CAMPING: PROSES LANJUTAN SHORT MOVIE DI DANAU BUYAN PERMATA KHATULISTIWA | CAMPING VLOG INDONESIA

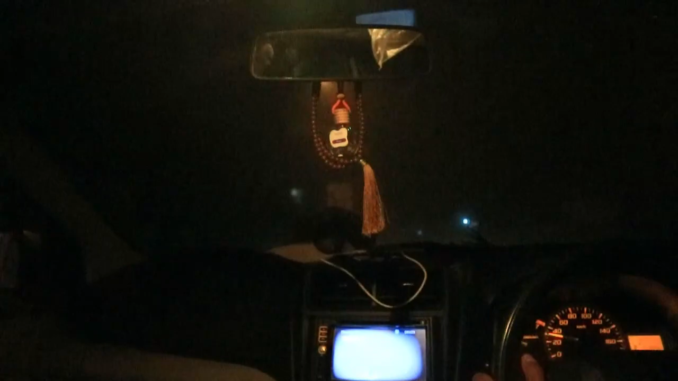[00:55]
Jarak pandang itu cuma sekitar 1 meter tadi di beberapa bagian di sana.